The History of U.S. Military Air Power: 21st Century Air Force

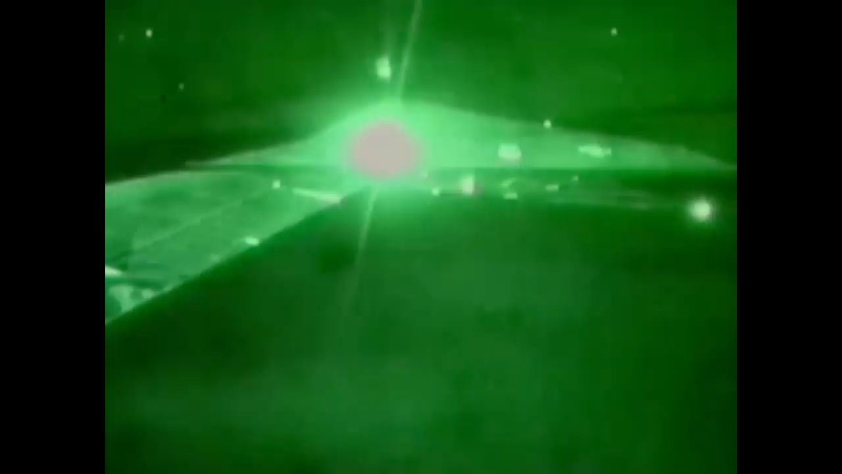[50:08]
Flying undetected over the city, a slight press of buttons on pilots' control sticks delivers laser-guided bombs to crucial targets.
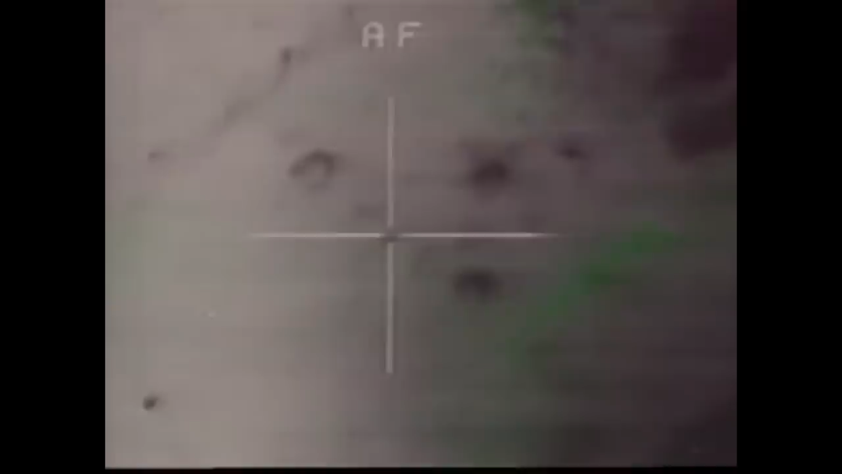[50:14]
Early warning radar control centers. radio towers that form the nucleus of Saddam's communication network, and the Iraqi Air Defense Headquarters.
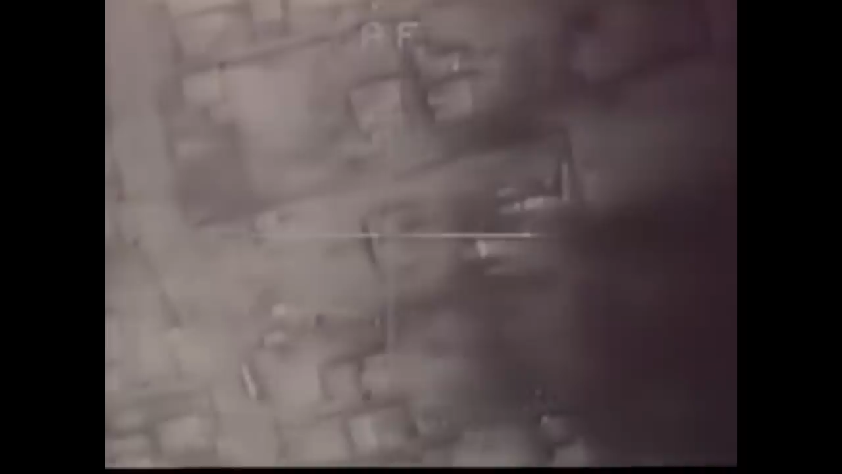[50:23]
In a matter of minutes, the heart of Saddam's air defense is cut out.
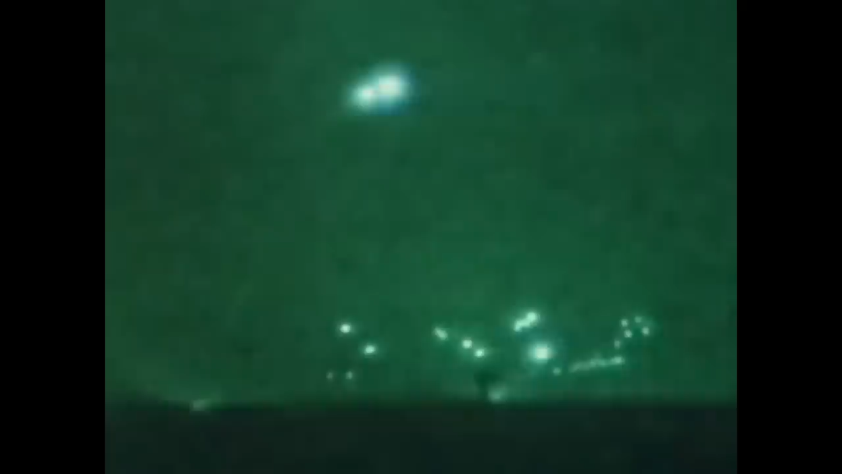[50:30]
Stealth pilots skirt through a lethal barrage of anti-aircraft artillery from below,
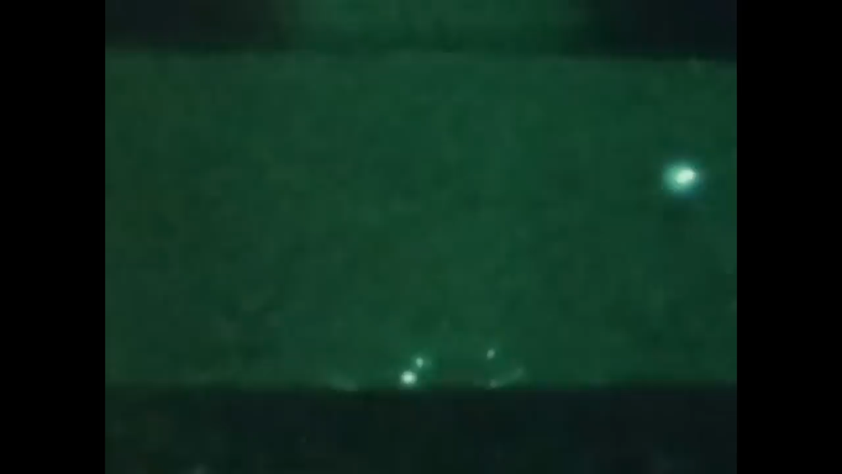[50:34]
but they keep their bombs on target.
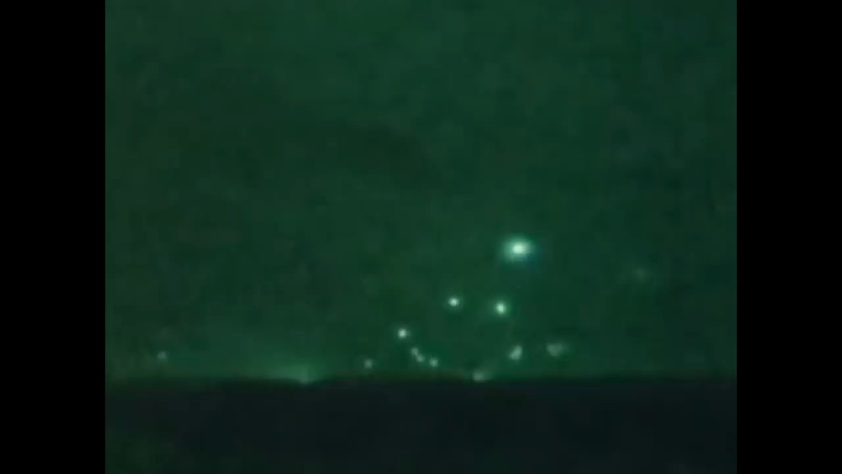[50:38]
In only 15 minutes, they guide their invisible planes above the flak and head for home.
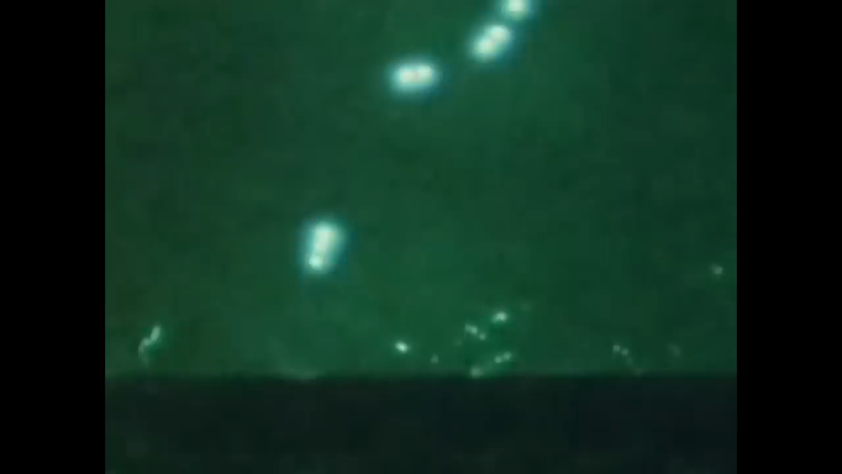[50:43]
The opening round had gone precisely as planned.
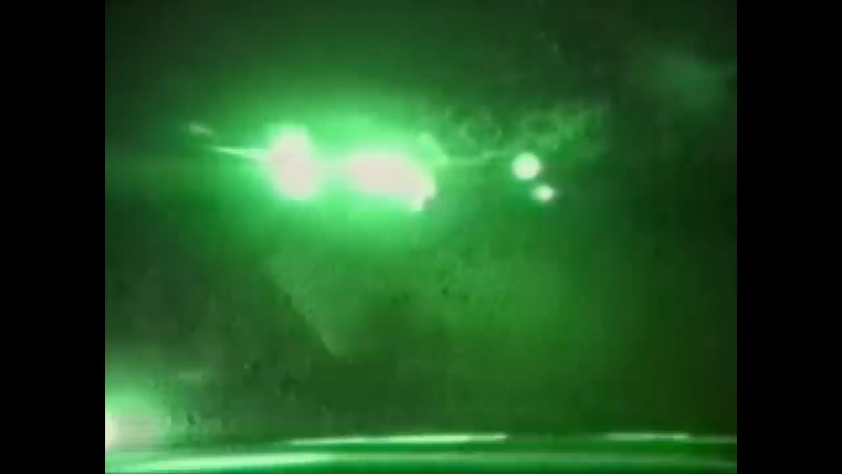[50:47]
So we're looking good. All right. 10 seconds to release. Roger. 50,000 feet. That makes it 40. That looks good. Coming on the pickle button. We're looking good. Clear to pickle.
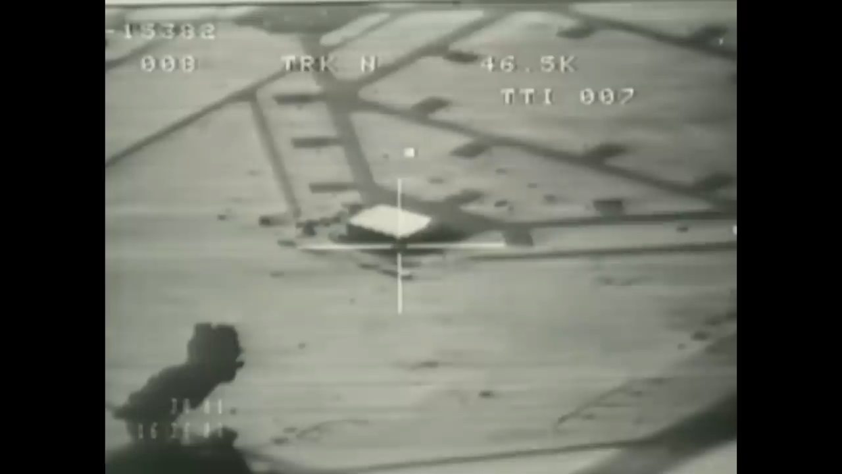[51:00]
On the pickle button. It's swinging right and left. So yeah. I'll take what I can right here. Roger. Two. That. One. Laser's off. Bomb's gone. Bomb's gone. Roger that. Right turn. Coming right. Coming right. Immediately after the stealth attack, other Allied aircraft struck targets across Iraq.
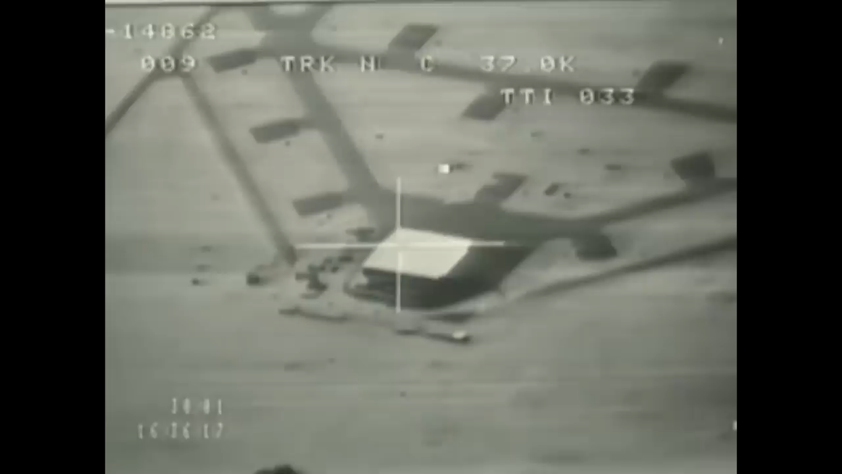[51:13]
10 seconds. Shell 4-1, I've got a tally though. I think that's wedged to the south. 4, 3, 2.
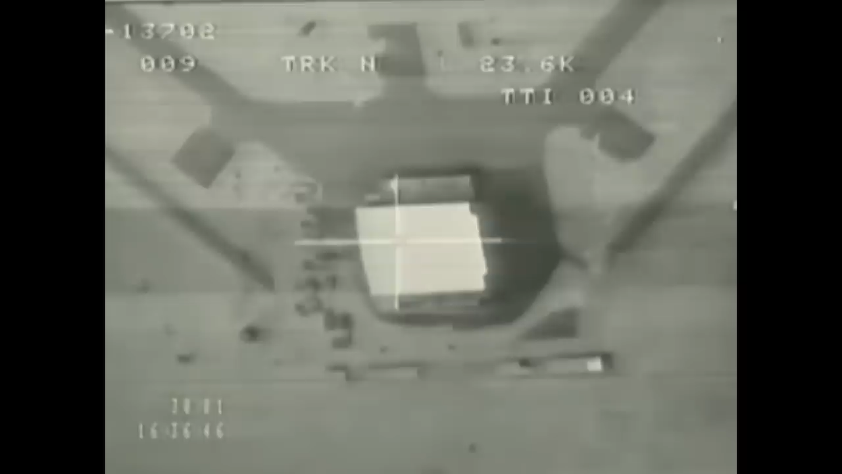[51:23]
My position for about 10 should miles. Be impact. Boom!
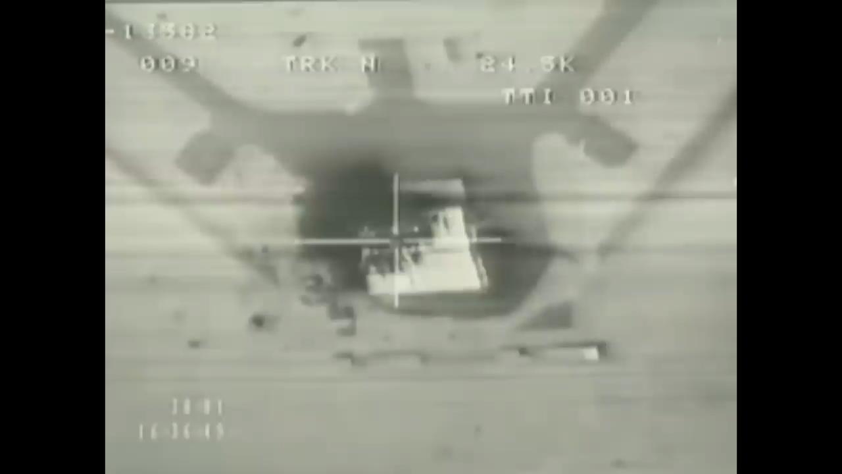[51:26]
Oh yes! We destroyed that thing bigger than Dallas. Okay, coming right.
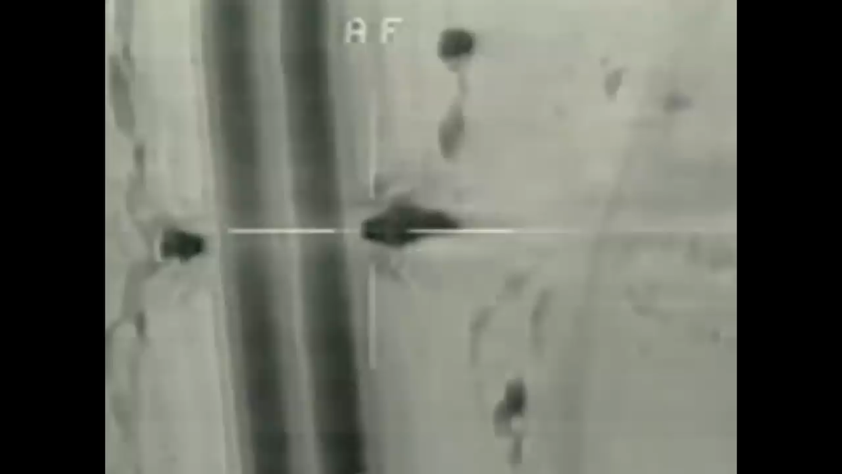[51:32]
F-15s and British Tornadoes, accompanied by EF-111 radar jammers,
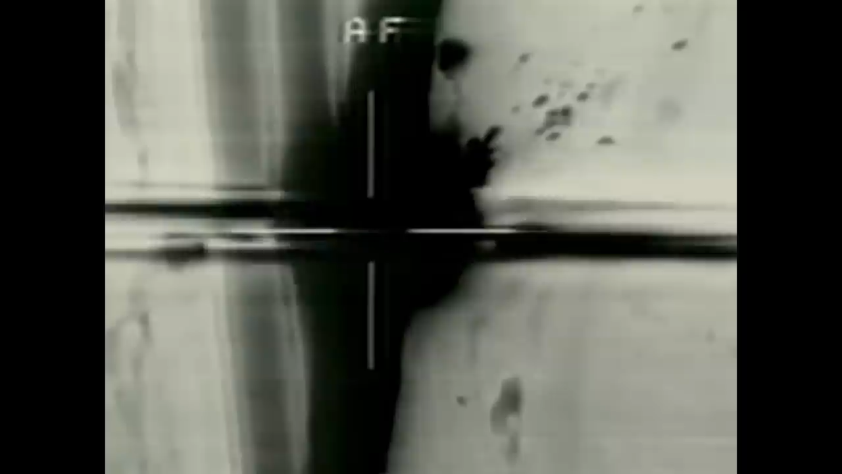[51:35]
hunt and destroy Scud missile launchers.
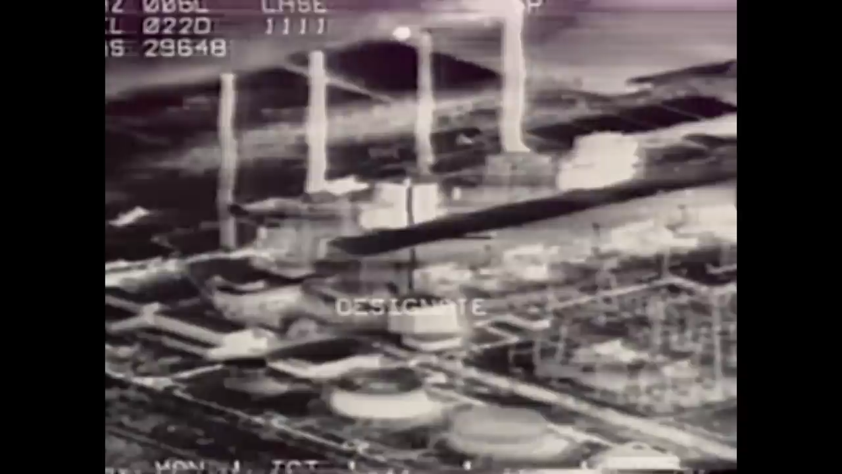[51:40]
The F-111s also go after Iraq's industrial sites and power grids. Other coalition pilots fly risky low-altitude strike missions against enemy air bases.
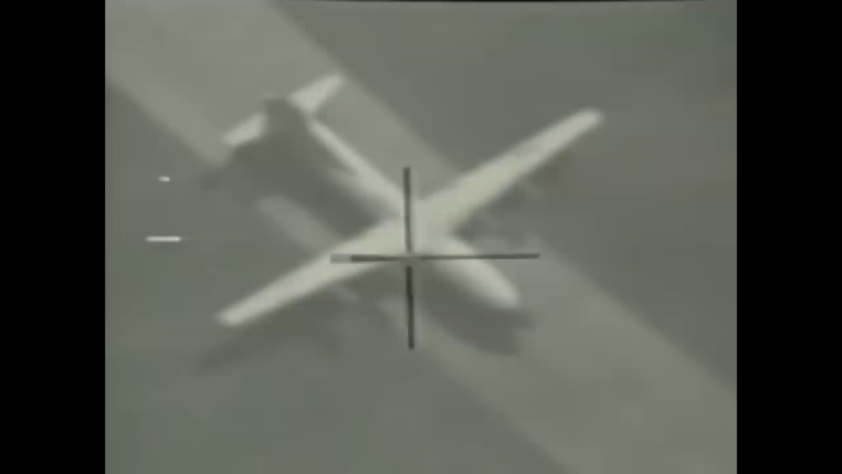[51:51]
Still got it. Still got it. The apes! Gosh, you bastard!
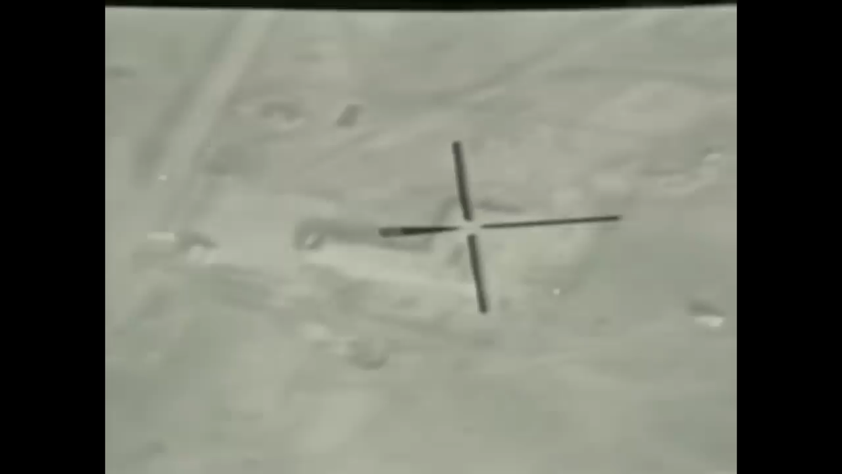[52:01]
Once they destroy the planes on the ground, the Tornado pilots put the airstrip itself out of commission, scattering a generous layer of mines which crater the runway and discourage repairs. Good. That was an excellent splash.